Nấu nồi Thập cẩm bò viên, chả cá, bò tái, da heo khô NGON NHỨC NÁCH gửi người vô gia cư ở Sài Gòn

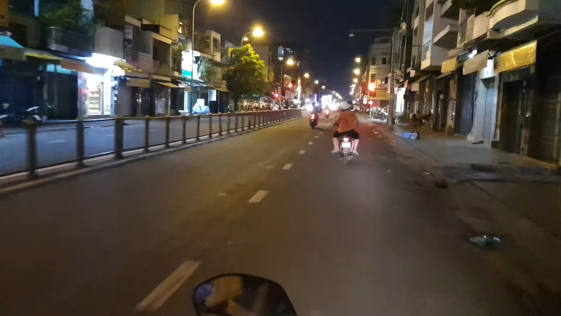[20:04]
Đường Nguyễn Thị Nhỏ, quận 6. Ở đây cũng 5 chế lộn.
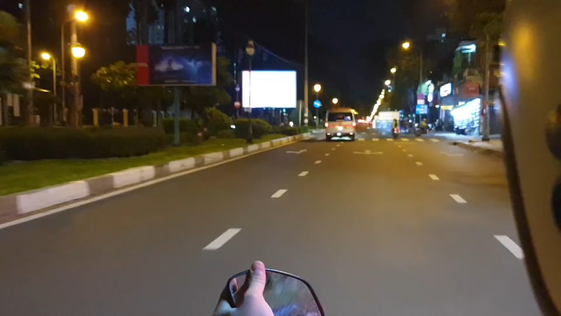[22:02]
Đường xá mới 8 giờ nhìn chán rồi. Vắng rồi là vắng. Nghe cái tiếng xe cấp cứu không? Nghe được một chiếc xe, hai chiếc xe.
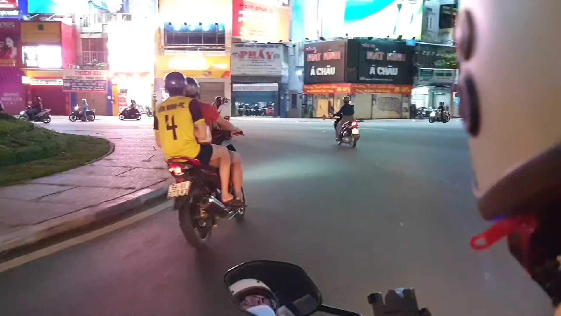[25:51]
Hướng về đường 3 tháng 2.